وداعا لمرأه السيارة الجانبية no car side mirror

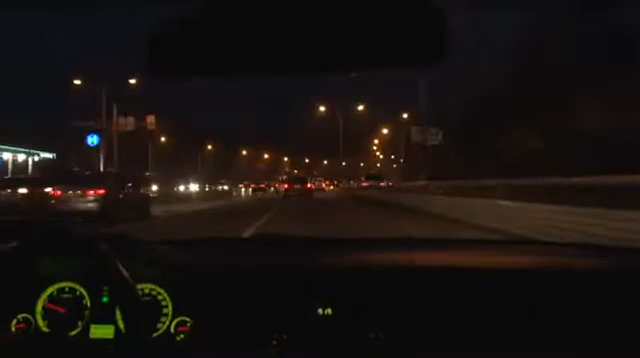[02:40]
Even in the dark, the left, right and rear view mirrors all appear nice and bright.